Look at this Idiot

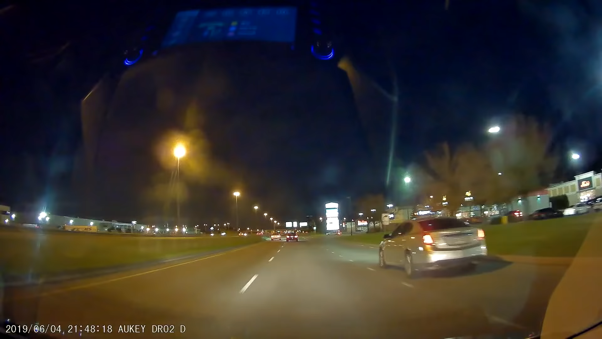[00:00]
full stop on a fucking highway. Oh my god. Oh, this fucking light's on. I'm pissed.